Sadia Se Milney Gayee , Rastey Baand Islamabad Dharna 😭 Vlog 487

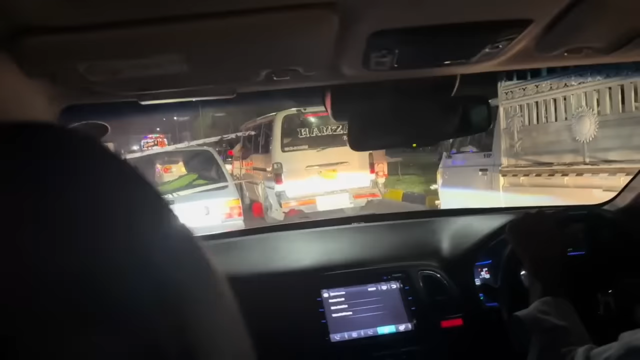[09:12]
अगला मेरी कि क्या ज़रत पड़ी है दिर इस तरह गाड़ियों के लगते है रस्ता बंद किया है और आली शान चोटी सी सुजुकी से बंद किया है पुलीस का है काम मदद आपकी
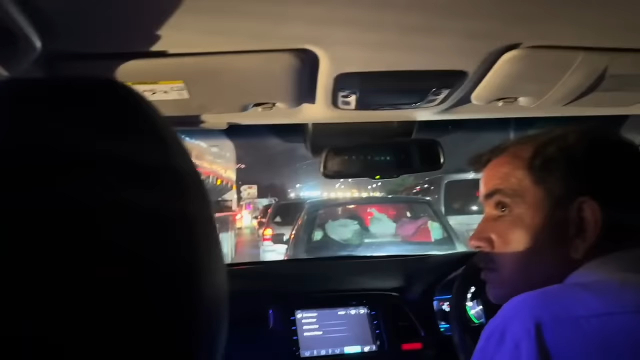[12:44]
जारी शेया बायर के बुल्क में होते है तो है इसलिए कि उना होता है अवल आगया पाकस्तानी ज़न ठर्फिक जाम्स्ट में धर्नों फर्स्ट मासा बढ़ज यह जगह और वो उपर जो lights नजर आज़ आरे लारी जो थर्ज की